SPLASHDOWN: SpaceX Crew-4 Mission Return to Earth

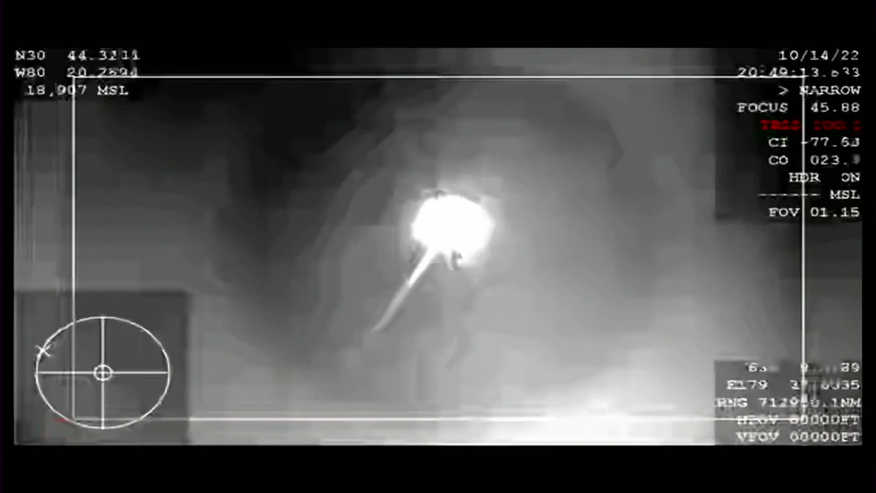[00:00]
And HGPS is converged, expect nominal shoot deployment altitude.
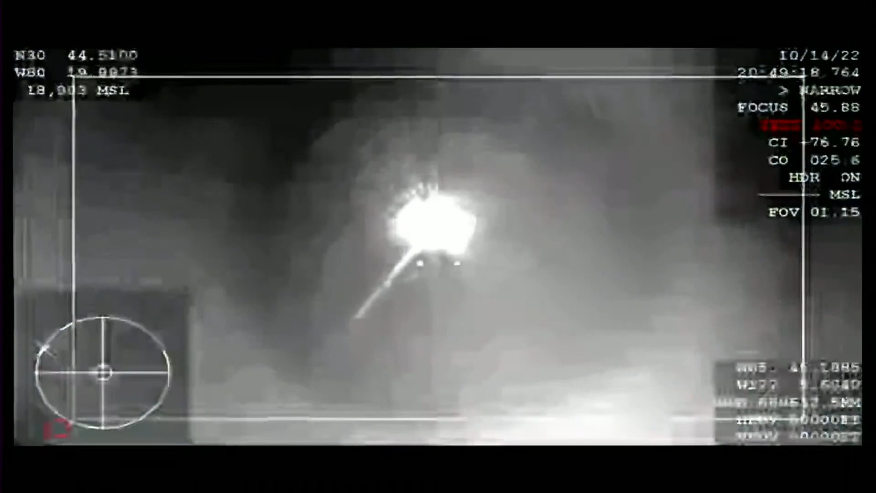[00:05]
Three copies, waiting for nominal shoot deploy.
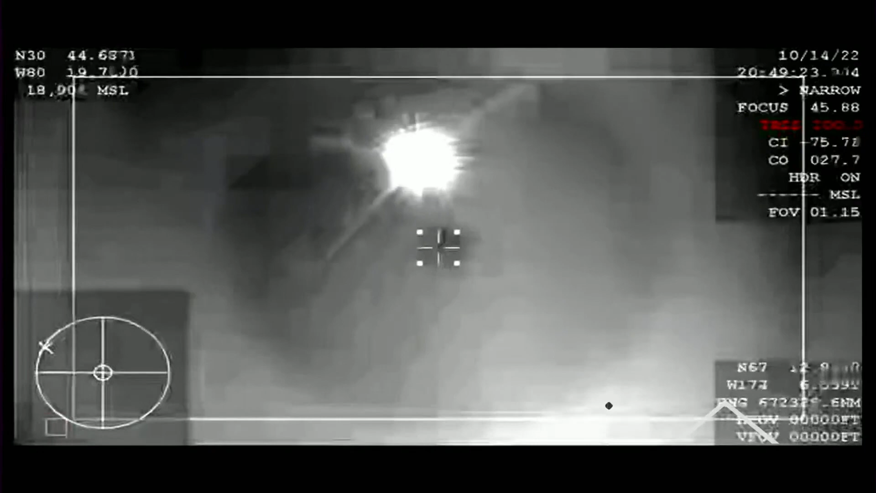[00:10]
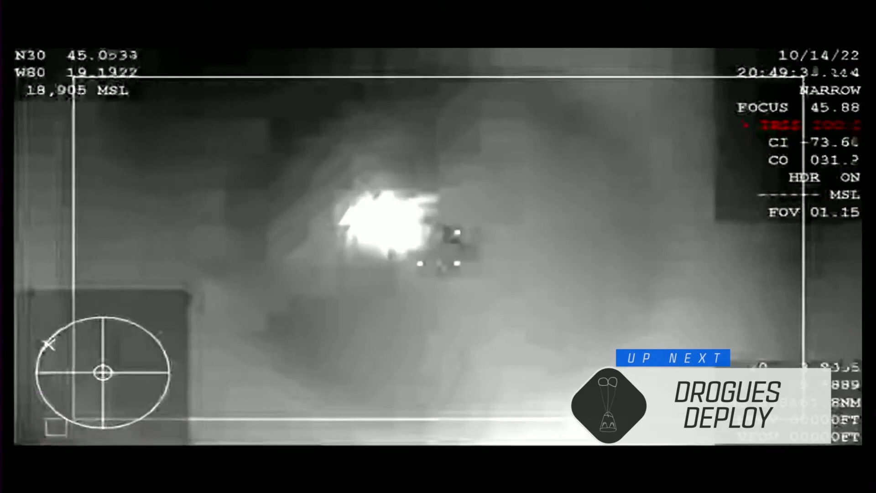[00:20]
We are continuing to get these great views from the WB-57 high altitude aircraft, providing that thermal imagery.
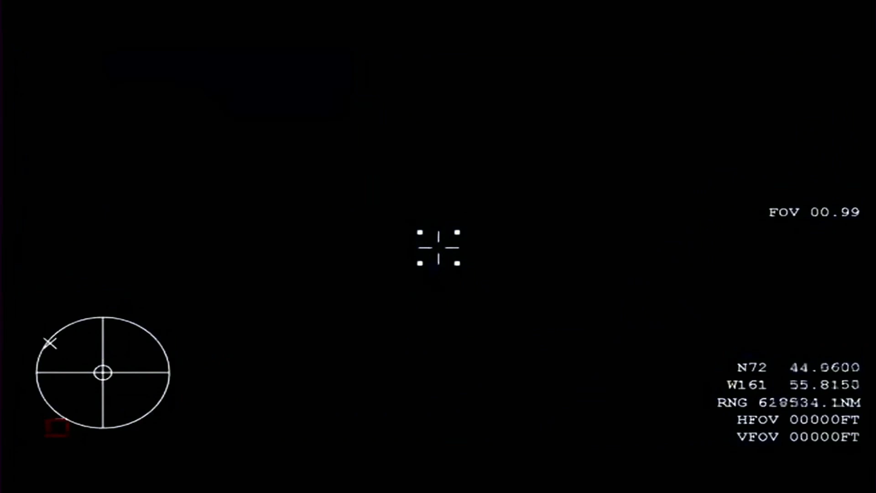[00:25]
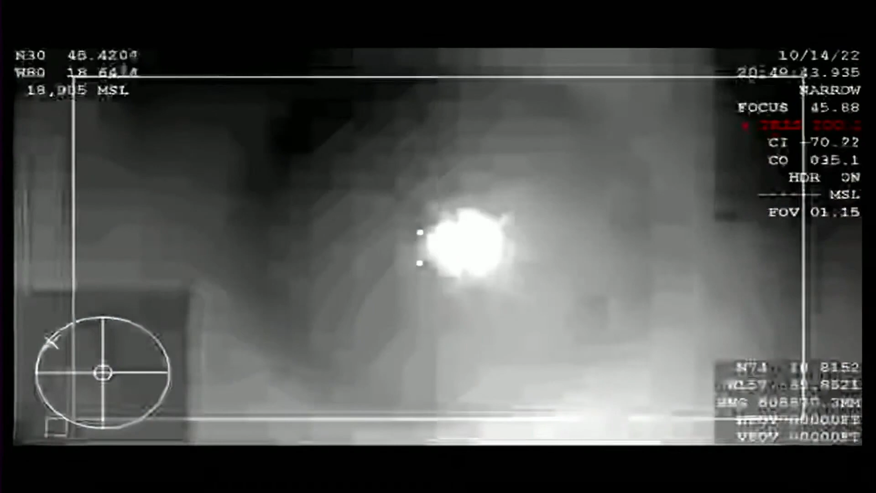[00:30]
We did even see the tail of entry of the vehicle, and it's just absolutely beautiful to see that.